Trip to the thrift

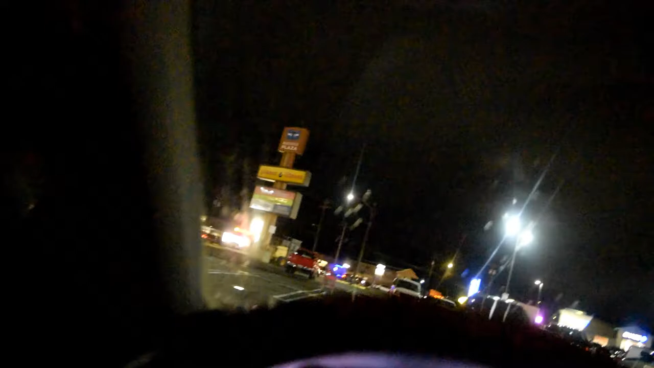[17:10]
It's like 5:45, and it's still like, it's freaking dark as hell, man. Crazy, brother, crazy. Yeah, but I'm here now.
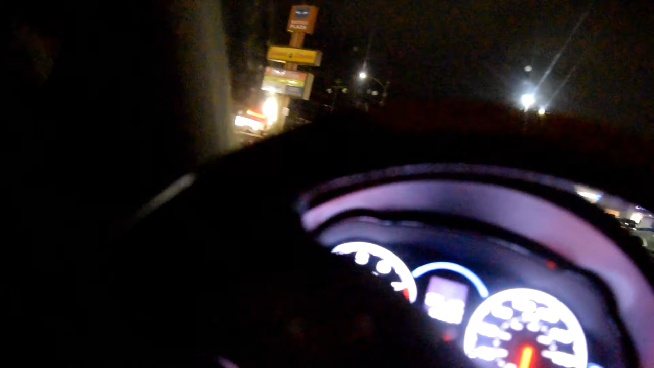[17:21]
Trying to turn this thing off. Get me out of here. Damn, this fucking park fucking close to me, goddamn.